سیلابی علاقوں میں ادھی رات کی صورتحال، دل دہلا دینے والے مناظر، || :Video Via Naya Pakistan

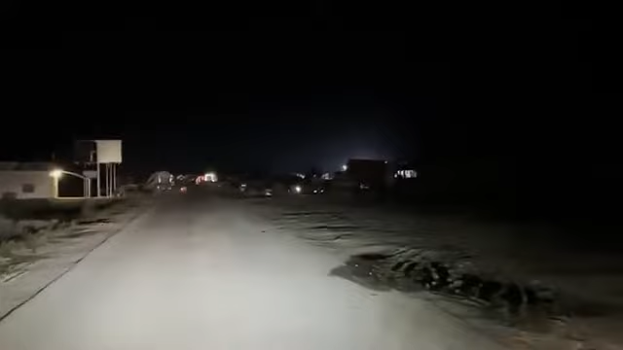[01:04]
سرکے ہیں اور آگے دیکھیں آگے اور اس طرح یہ سارا پانی ہے اس طرح پانی ہے یہ آپ کو نظر آ رہا ہوگا آگے گاؤں ہے جو ان کا مکمل تباہ ہو گئے ہیں اور آگے یہاں ہزاروں کی تداد میں لوگ سرکوں پر
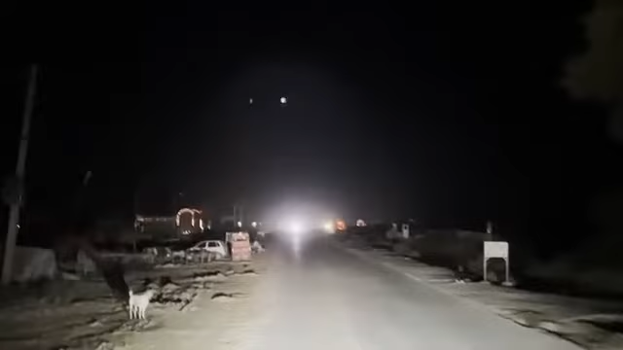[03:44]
آج یہ لوگ اس طرح سرکوں پر ہیں اچھا میں ایک اور چیز آپ کو بتاؤں ابھی ابھی مجھے یہاں کچھ مکینوں سے میری بات ہوئی ہے تو انہوں نے بڑی حیرت والی بات یہ
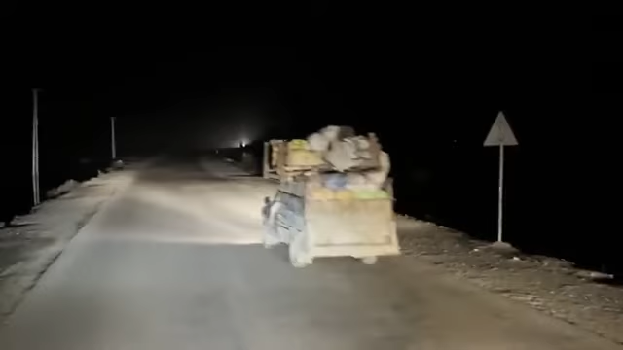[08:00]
آسکیں کوئی کام آسکیں یہ دیکھیں لوگ لوگ عجرت کر رہے ہیں یہ دیکھیں لوگ رات کے اس وقت یہاں سے عجرت کر رہے ہیں تو میں اگین پاکستانی قوم سے گزارش کروں گا ان کے لیے جو ممکن ہو سکتا ہے تعاون کریں یہود دائیں کسی کو بیجے ہمارے ترو کریں انشاءاللہ کل سے ہم انہیں
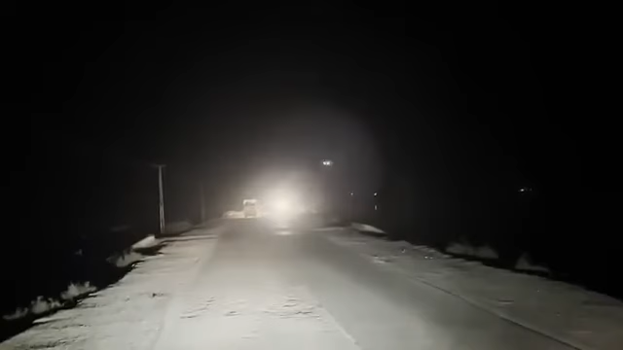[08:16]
صبح شام کھانا پروائیڈ کریں گے اس میں بھی تعاون کیجئے گا بہت شکریہ اللہ حافظ